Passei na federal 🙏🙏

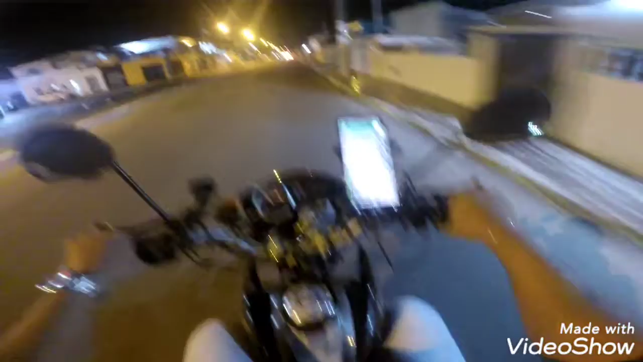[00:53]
É no final da correria aqui, ó. Antes da praça. Ô, viado, não sabe não, fica aí, não é cachorro não. Aqui só vem aqui, mano, vem aqui. Aqui, ó, rapaz, nem demora não, já que suba, vamos.
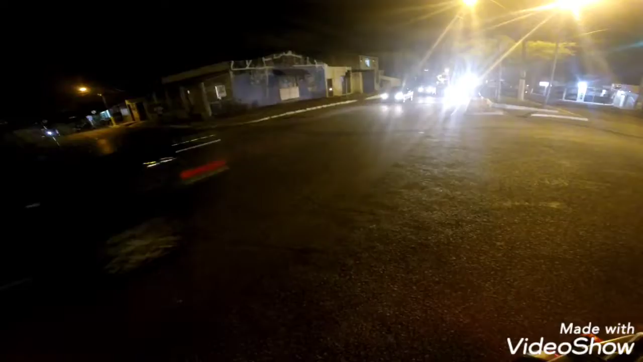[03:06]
Vamos ver aqui. Estamos aqui já na. Alguma coisa Rondon, sei lá.
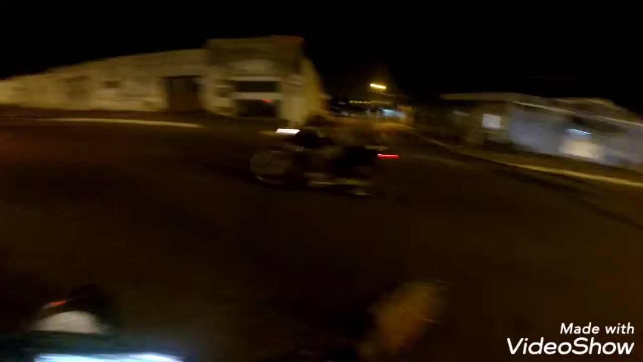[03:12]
Via Rondon, sei lá como é o nome dessa pista. Esqueci o nome. Só sei que aqui nós vai agora pra São Cristóvão, pai. Passa lá na Universidade Federal. Na Universidade Federal do Sergipe. Você que não conhece aí a Universidade Federal do Sergipe.
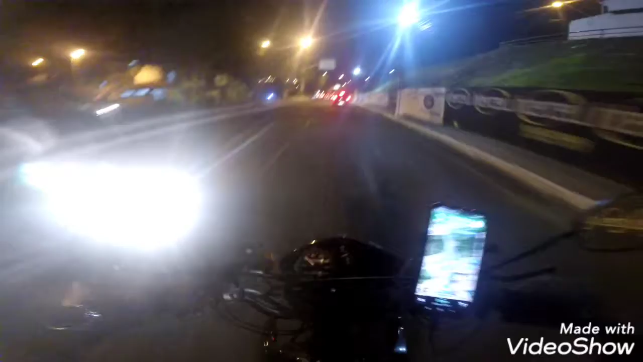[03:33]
Vou mostrar a vocês agora. Pô, galera, pode se inscrever no meu canal aí. Ativa o sininho, certo? Deixa o like. Bota seu comentário construtivo pra eu melhorar, botar conteúdo pra vocês aqui. Beleza? Porque agora, certo?
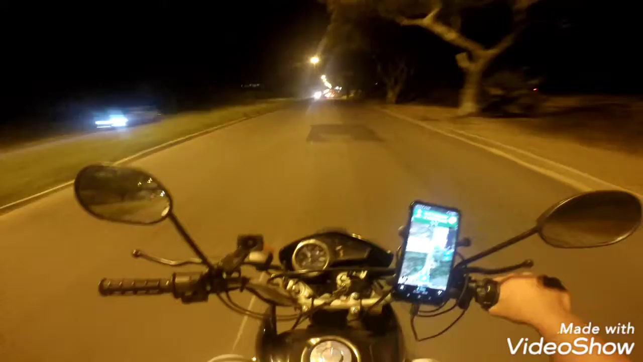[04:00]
Lugares que vocês nunca viram, lugares que vocês nunca perceberam. Onde come, onde se alimenta, onde se reproduz. Chega pra cá, porra! Não, viu? Fica ligado, viu? Vamos que vamos. Daquele jeito. Eu vou fazer altos conteúdos. Altos conteúdos.
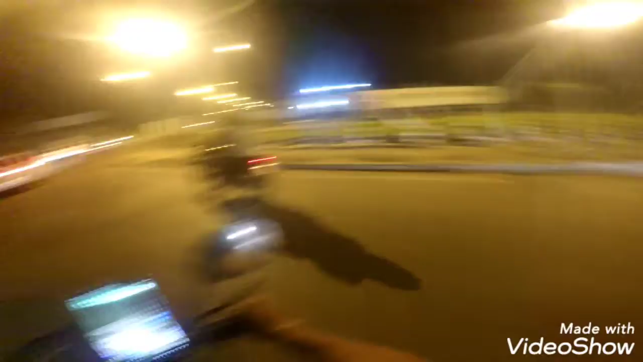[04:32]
Vamos que vamos. Dói. Tá meio escorregado ali. Acho que ali é. E a ali é a Lander. E a moto de desenho, você tá. Isso não é uma moto. Esse é o agilismo. Uma Tenere, parceiro. Tenere é a moto da p. hoje, olha. Vou desenrolar uma tenerê pra mim, fé em Deus.
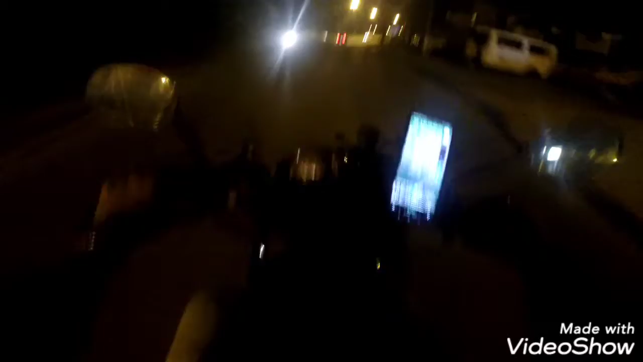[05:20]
Quem tiver uma tenerê 2014 queira trocar aqui na bichinha com a volta, fala comigo aí nos comentários, viu? Aí eu dou um jeito de falar, fala tudo direct, dá um jeito. Tamo aqui, aí, São Cristóvão, cidade mãe de Sergipe, viu? A mãe rapariga de Sergipe. Vambora. Ali, aqui é o a UF,
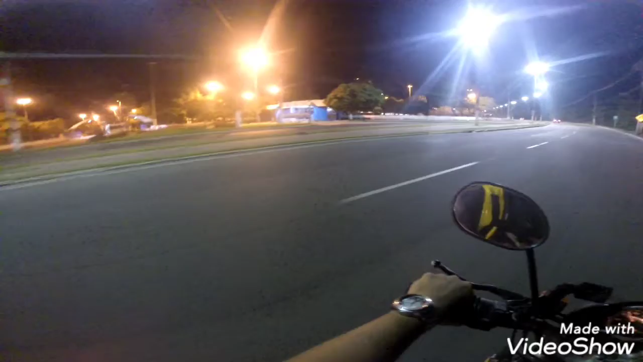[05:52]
Segunda Universidade Federal. Aí dentro é quem manda a Federal.
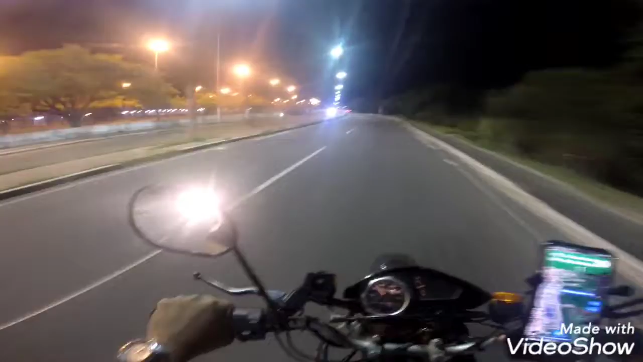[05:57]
A polícia não manda aí dentro não, quem manda aí a Federal. Qualquer puxa aí, é Polícia Federal que chama.
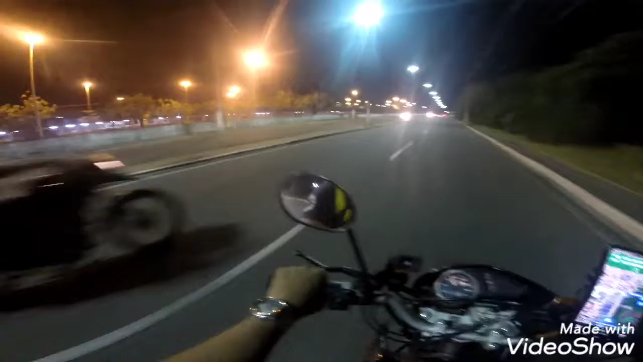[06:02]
A 300, vai, mas você tá doido. Moto cuidado, velho, você tá doido. Eu acho lá 300, o negócio é Yamaha, papai. Essa voz aqui é uma exceção. Nós é uma exceção, galera. Poxa, o Dodião vem com tudo na curva, velho. Uma abria hoje eu. Diz que tem que ter a direção defensiva, pessoal.